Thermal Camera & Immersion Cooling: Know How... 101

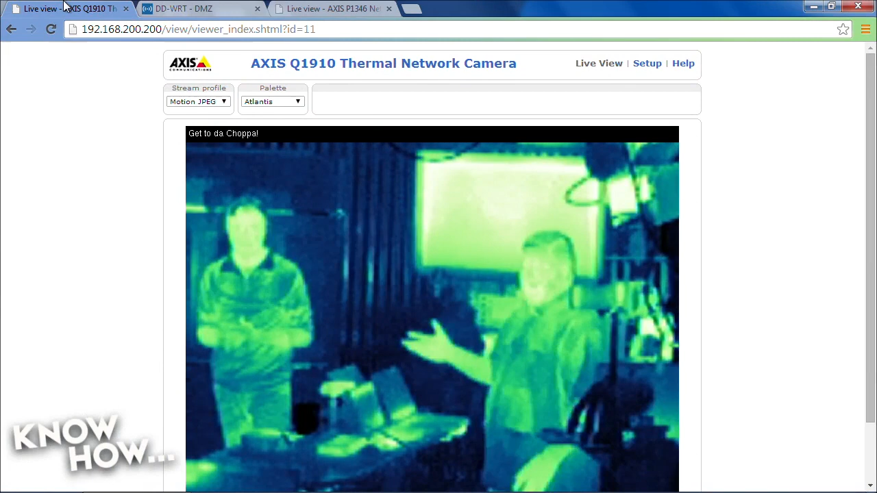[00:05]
Yeah, which is kind of cool. This only sees thermal energy. It only sees IR. Okay. Which is, actually, let's do something really quick. What? Because it sees only IR, we can take this can of compressed air, which looks a little bit black.
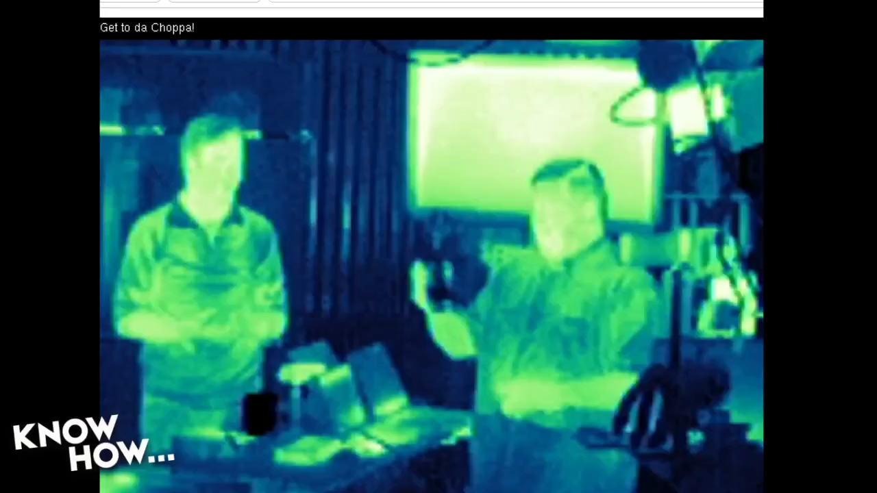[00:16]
Yeah, because it's a little cold.
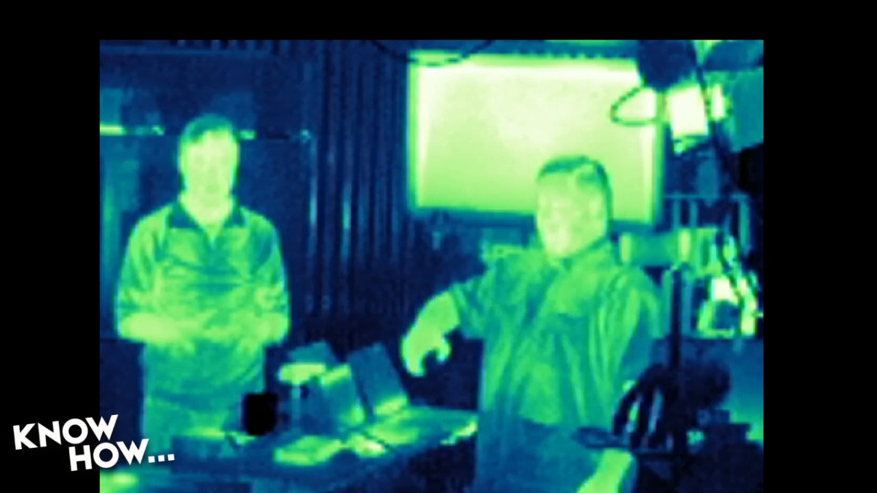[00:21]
And if I do this... Right into the mic. I'm suppressing... Oops. Yeah, that's right. Sorry about that, internet. I suppressed my thermal image. Here, let me do it here.
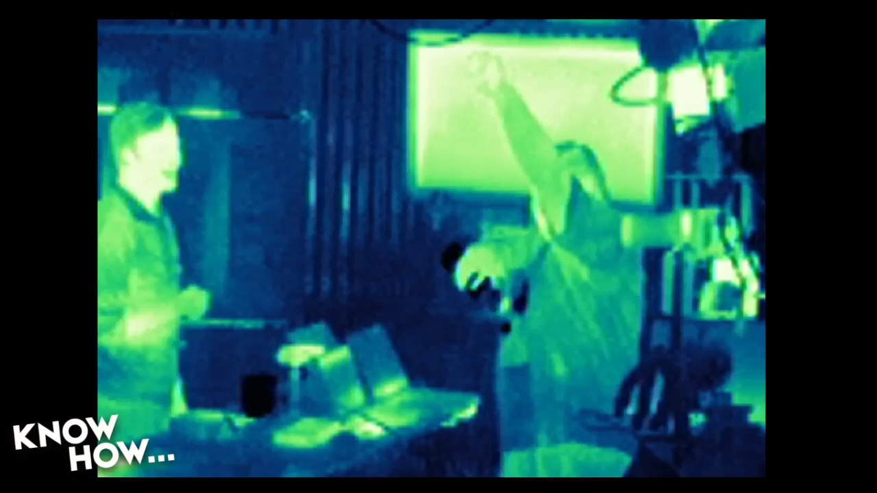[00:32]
There's a little bit of... Oh, yeah. Keep those pits nice and clean. Yeah, yeah. So this is a camera that only sees thermal energy. We could turn off all the lights. It would look just like, oh, right into the mic. Good job.